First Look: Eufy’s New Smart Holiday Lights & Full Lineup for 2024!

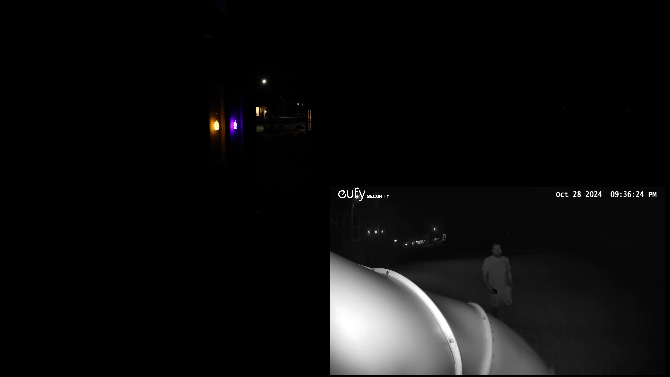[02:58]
so in the app you can actually create a custom scene and then select which cameras will trigger
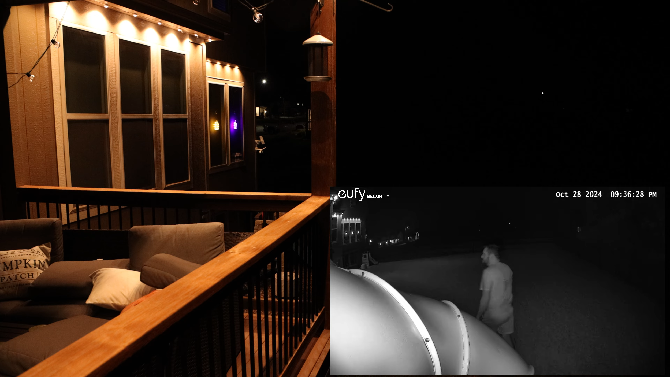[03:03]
when a person is detected finally like most products on the market today you can integrate your lights with both Google Assistant or Alexa